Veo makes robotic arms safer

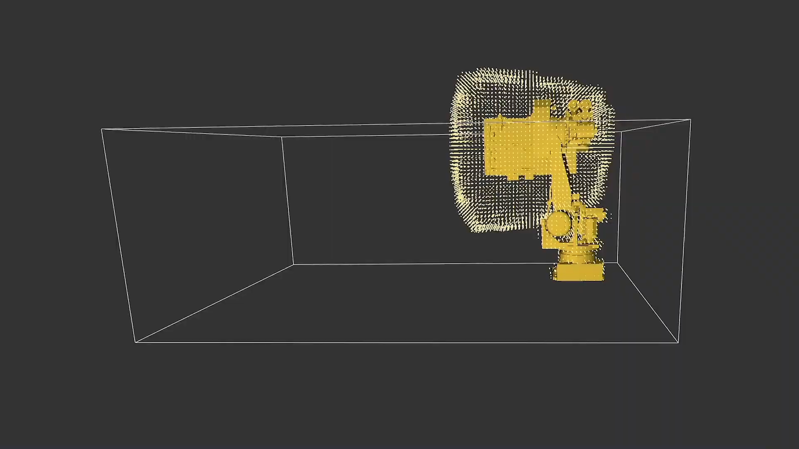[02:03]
So we physically build sensors and a big computer that then connect up to the robot arm. When we think about a robot, we think the arm is the robot,